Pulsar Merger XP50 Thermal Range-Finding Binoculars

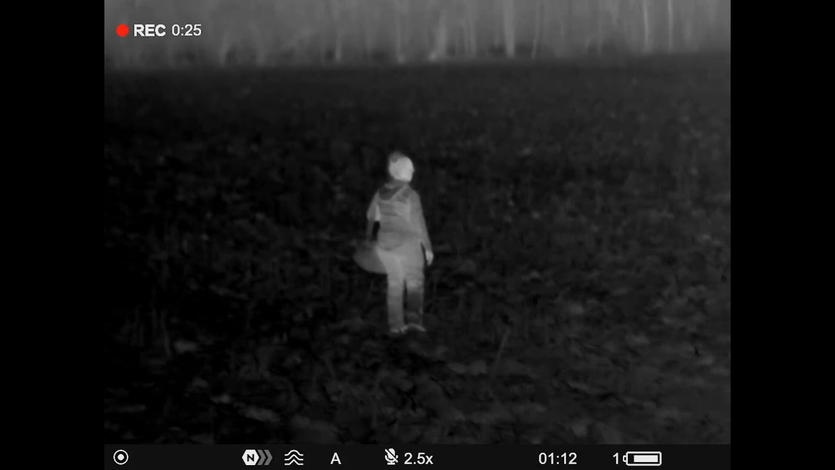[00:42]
These binoculars are 2.5 to 20 with an 1800 meter detection range as well as a laser rangefinder that is precise up to a thousand meters and does have a continuous scanning mode as well.